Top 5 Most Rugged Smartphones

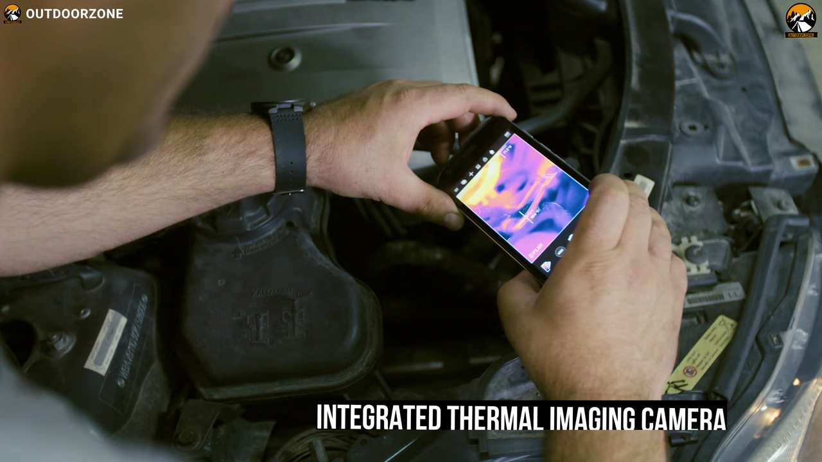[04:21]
you can locate a heat source up to 400 degrees Celsius even in complete darkness.
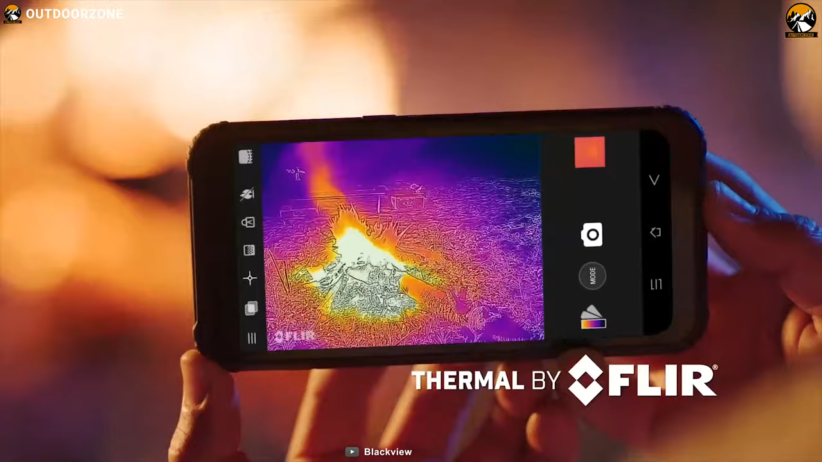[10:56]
superpower of seeing heat at day or night while you are in a survival environment.